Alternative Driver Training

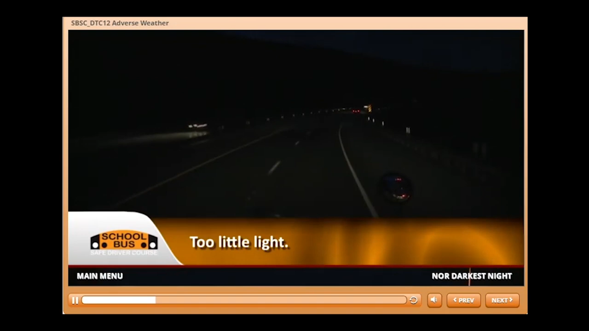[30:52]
Then there's the opposite, too little light, like when you're driving at night or through a tunnel or through fog or smoke, like we talked about earlier.
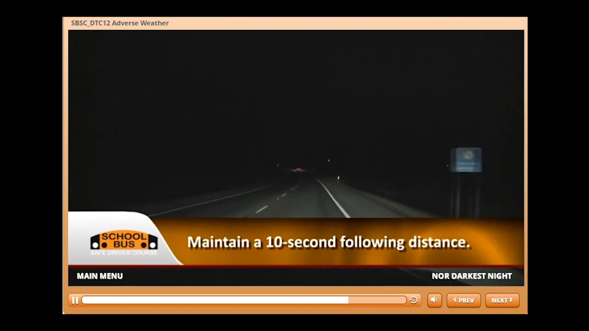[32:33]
While you're using your high beams, maintain a 10 second following distance to prevent your bus from blinding the driver in front of you. If you're following less than 10 seconds behind, only use your low beams. When it comes to oncoming traffic, dim your high beams at a minimum of 500 feet or sooner.